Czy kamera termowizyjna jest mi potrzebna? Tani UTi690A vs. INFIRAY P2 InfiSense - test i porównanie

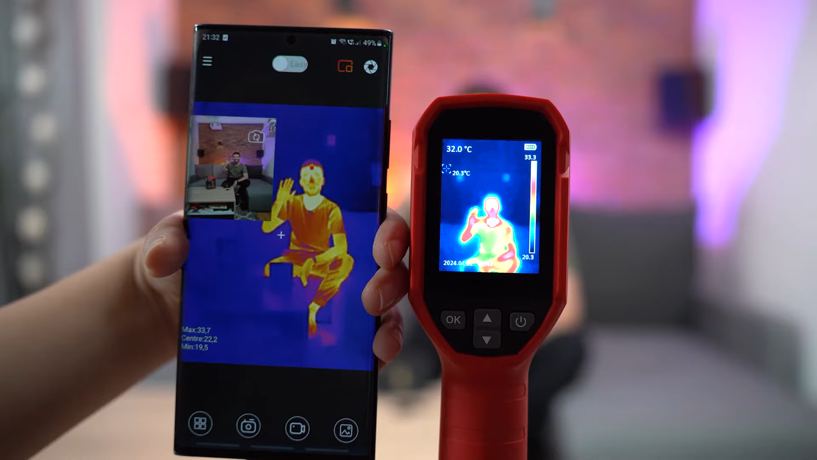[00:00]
Cześć, tu Gdziesiek z blogu Hejdom i dziś pokażę Wam różnicę pomiędzy tymi dwoma kamerami termowizyjnymi.
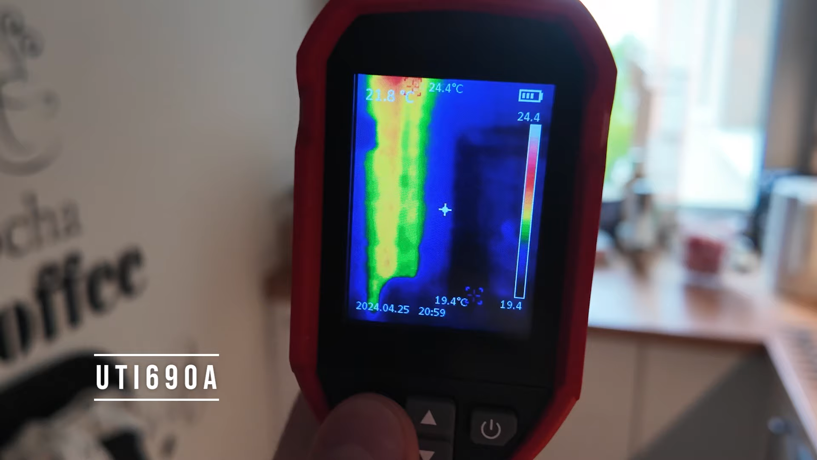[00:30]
On screen: max 24.4°C
mimo że ma przecież w sobie komputer, ekran i wszystkie inne elementy, ponieważ jest wbudowana wszystko w jednym.
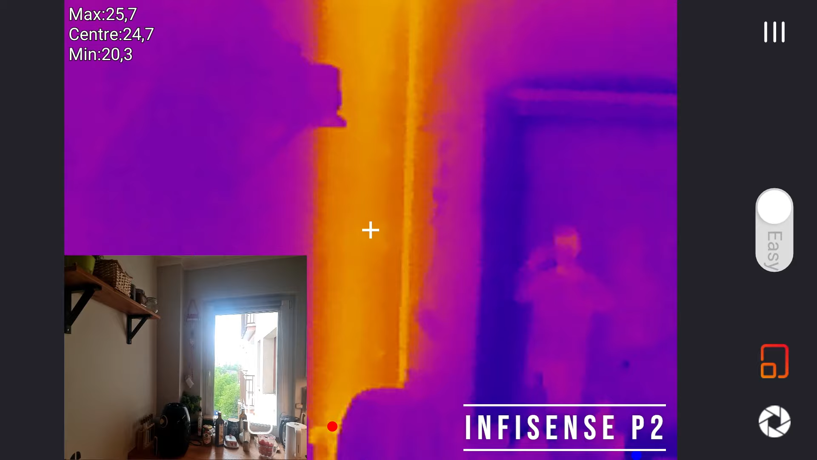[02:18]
mamy obraz z kamery termowizyjnej i mamy obraz z kamery zwykłego naszego aparatu. Co mam na myśli?
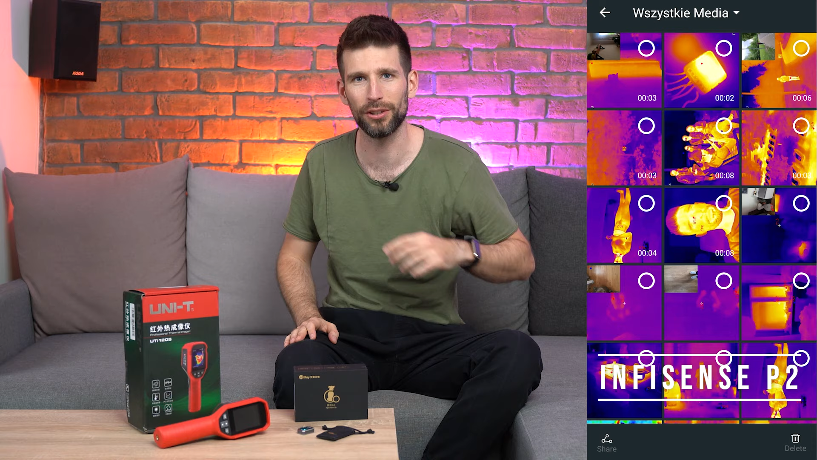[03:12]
Musimy wziąć telefon i zrobić zdjęcie dwóch elementów tego oto termometru, tego urządzenia mierzącego temperaturę i miejsca, gdzie robimy.
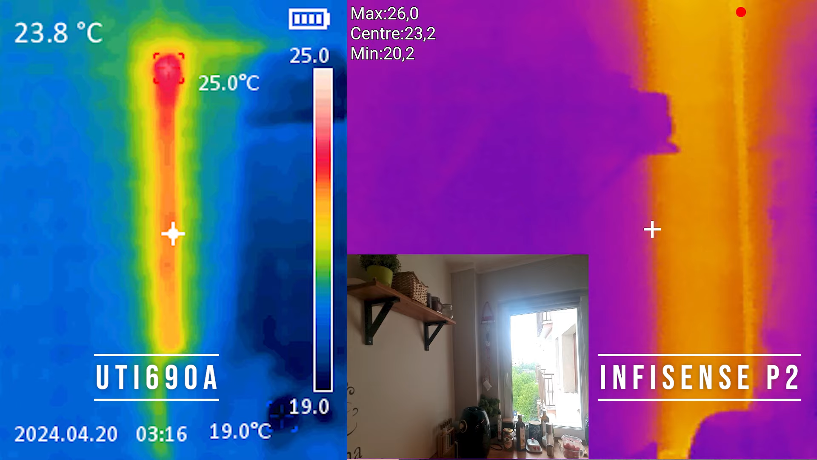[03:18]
I to tak naprawdę jest główna różnica pomiędzy tymi dwoma urządzeniami.